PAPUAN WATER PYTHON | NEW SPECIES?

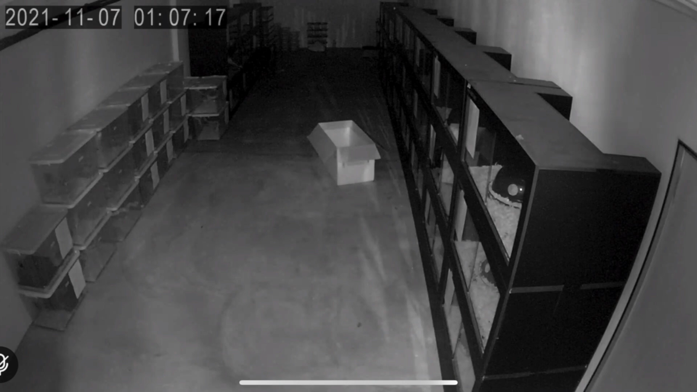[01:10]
One of those boxes is actually in this image sitting in the middle of our facility and the box has been emptied it's obviously a night shot but that box is empty those animals put away and it's just kind of a trip for me to see the same box that was sitting here is now on the other side of the planet in our breeding facility.